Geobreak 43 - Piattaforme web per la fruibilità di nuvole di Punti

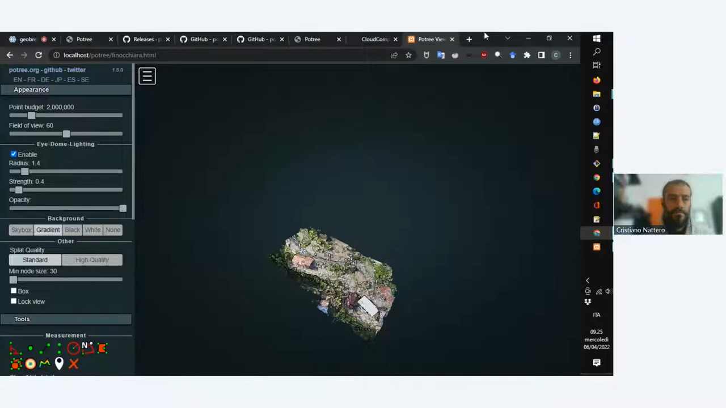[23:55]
E voilà, ecco il nostro rilievo. E qui ci sono un sacco di controlli. Possiamo esplorarlo, possiamo muoverlo. Io per prima cosa, vedete qua a sinistra c'è scritto Point Budget.
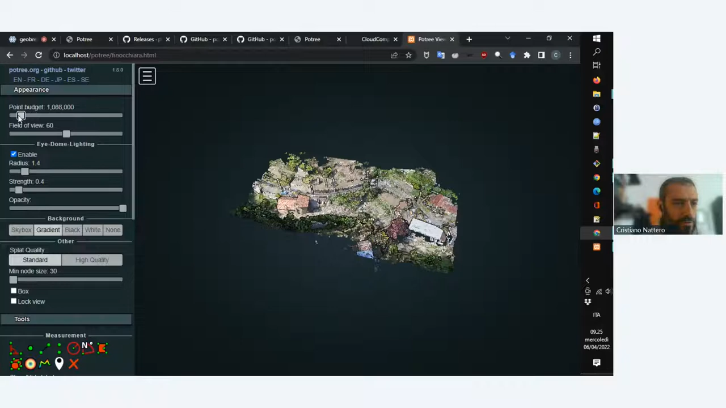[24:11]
Diminuisco il budget di punti che consento al visualizzatore di utilizzare. Perché? Perché in questo modo ho meno carico sulla mia macchina.
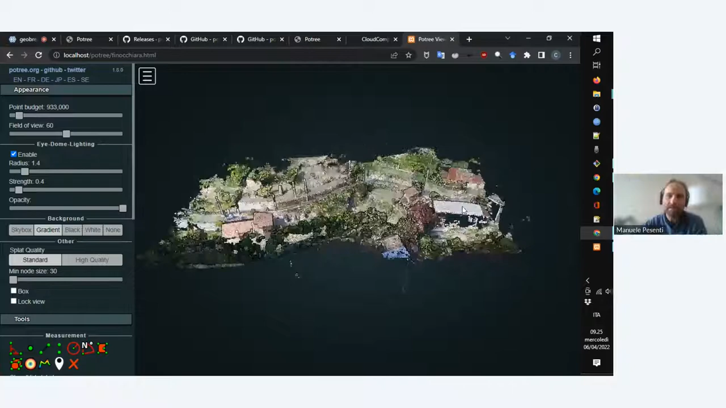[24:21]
Di fatto cosa stai facendo? Stai riducendo la densità volumetrica dei punti. Esatto, sto riducendo, questo credo che sia proprio il numero di punti totali, sai? Ok, e abbiamo il nostro rilievo e abbiamo la possibilità di esplorarlo. Bello.
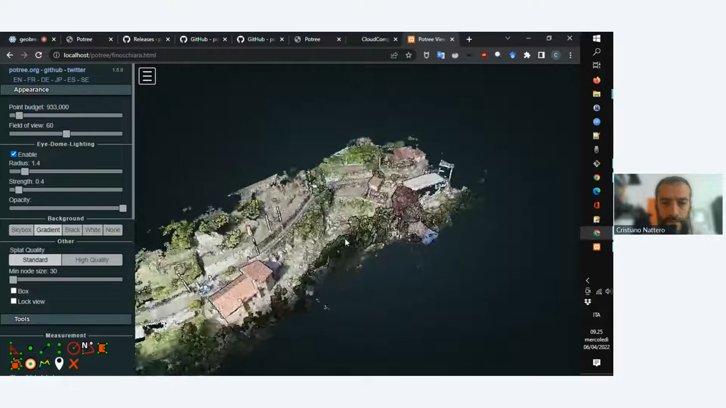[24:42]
Questa cosa che state vedendo, che adesso qua gira in locale per me, localhost, si può mettere su un sito, basta che abbiamo hosting, diamo l'indirizzo alle persone a cui vogliamo far vedere il rilievo e loro col browser vanno su quel sito e lo vedono. fine, senza bisogno di installarsi niente. E questo già risolve una marea di problemi. Poi ci sono un po' di funzionalità. Sì? Non abbiamo dato oneri al cliente,
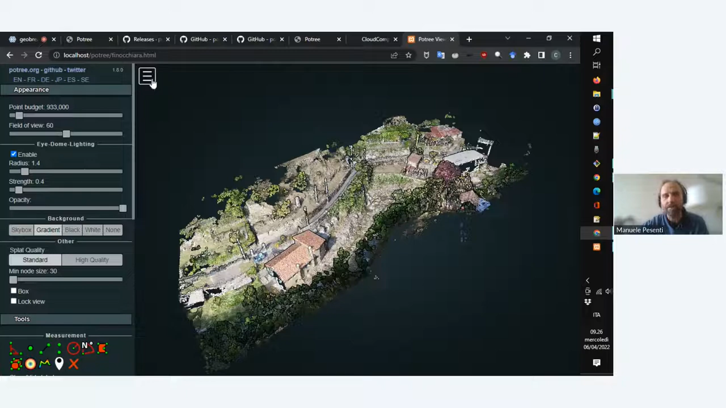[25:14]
tranne o alla persona con cui vogliamo condividere, tranne appunto un link,
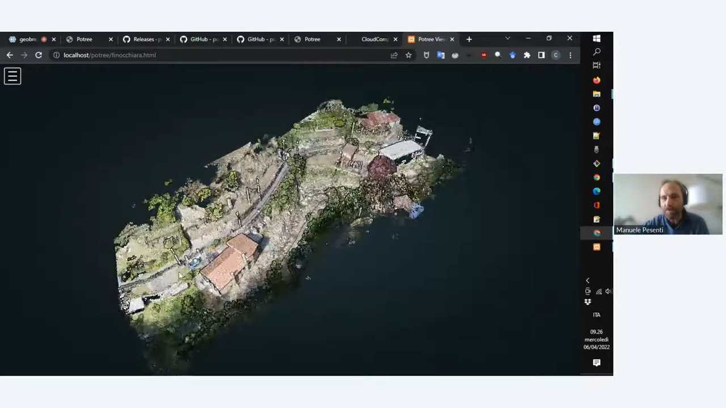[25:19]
e gli abbiamo detto vai con un browser qualunque, su quasi qualunque,
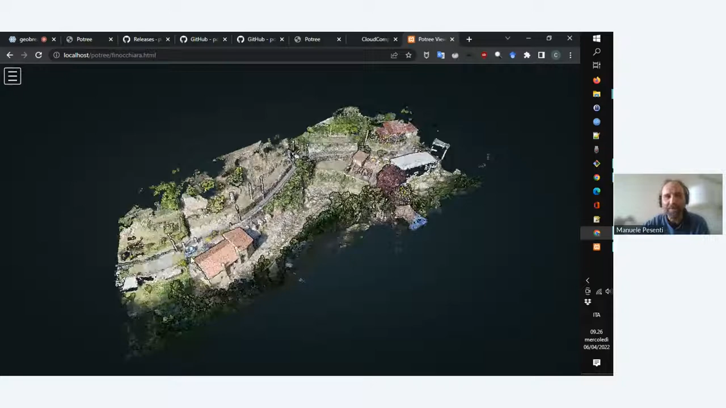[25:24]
su a questo indirizzo, e usa gli strumenti che sono a disposizione già di default.
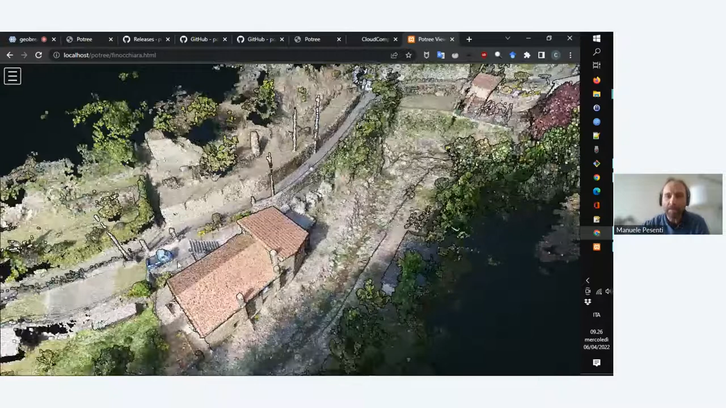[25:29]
Quindi con un comando hai già creato un ambiente molto avanzato e utile. Esatto.
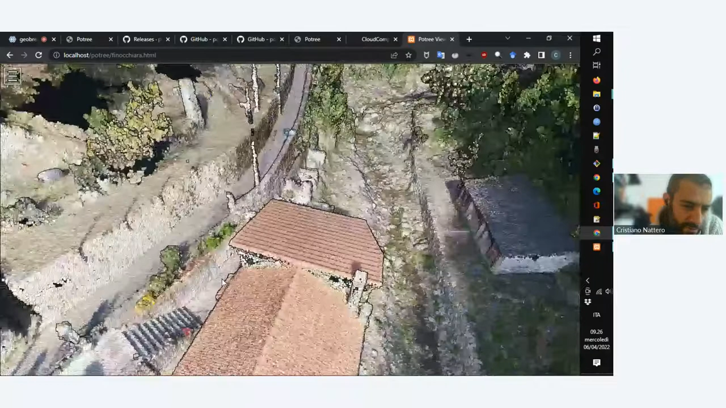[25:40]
Stavo guardando che c'è un ape qua, nel rilievo si vede. Adesso la mia idea sarebbe di mostrare qualche funzionalità, però proverei a rendere la chiacchierata un po' interattiva.
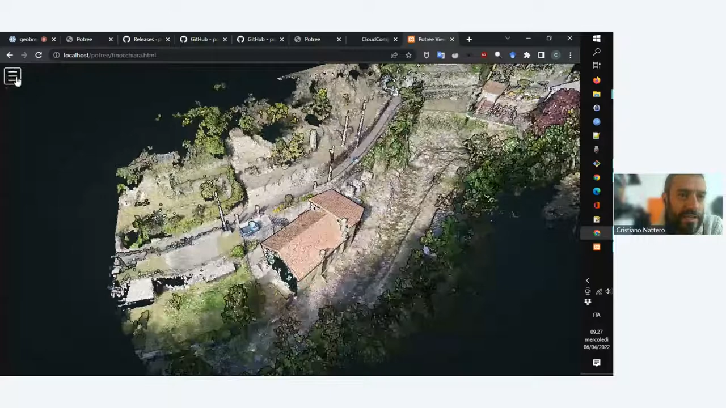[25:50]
Ci sono un sacco di strumenti, ne vediamo qualcuno. C'è qualche domanda finora?
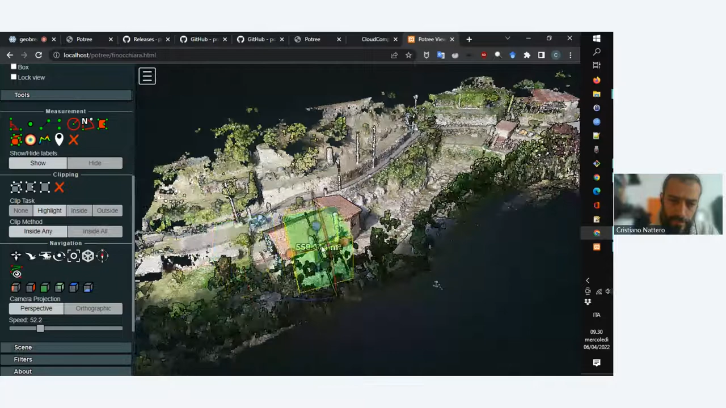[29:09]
C'è questo controllo un po' strano. Gli archi permettono di ruotare questo cubo nelle tre direzioni. Le palline consentono di allungarlo. No. Proviamo a misurare il volume di questa casetta qua.
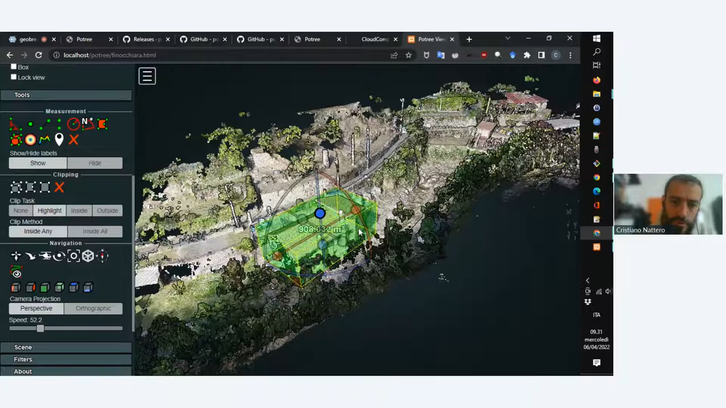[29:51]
Ok, e Così facciamo una misurazione sostanzialmente manuale.
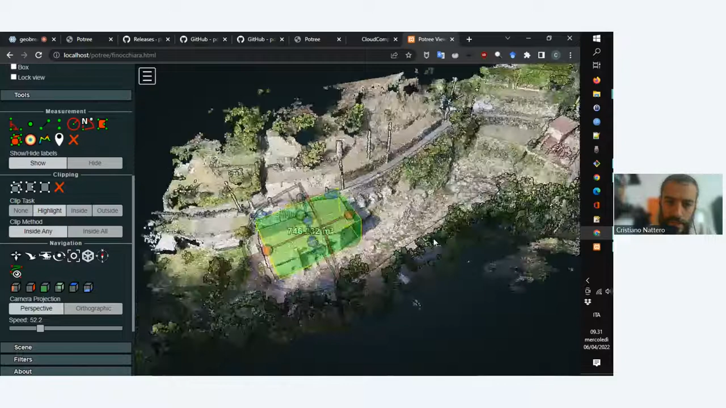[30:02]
746 metri cubi. Altrimenti c'è questa misurazione qua del volume che fa l'intersezione. È un po' più chiaro perché colora la nuvola di punti con questa heat map, con questa termografia, secondo se è selezionato o meno.
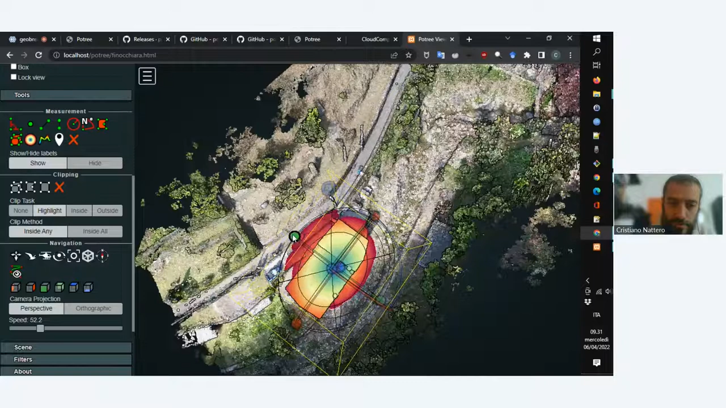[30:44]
Quindi di fatto basta mettere la scatola un po' più larga e poi il volume lo include automaticamente.
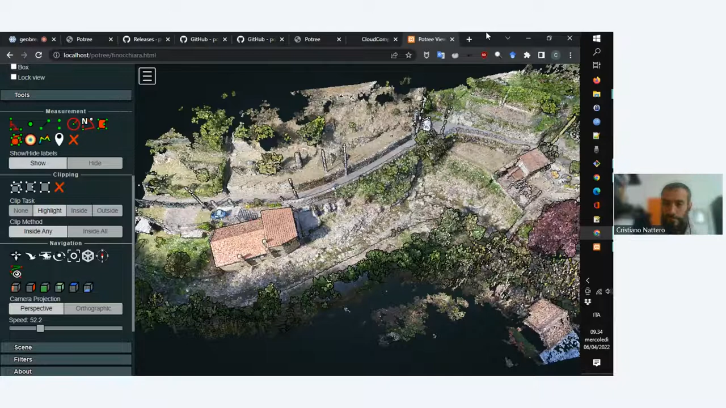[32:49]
tecnologia client, quindi quantomeno la parte che noi stiamo vedendo è tutto JavaScript, no? Dicevi. Esatto, quindi veramente basta un browser. Ora che non sia un browser degli anni 90, ma voglio sperare che al giorno d'oggi. L'unica rimando a Windows che abbiamo visto prima,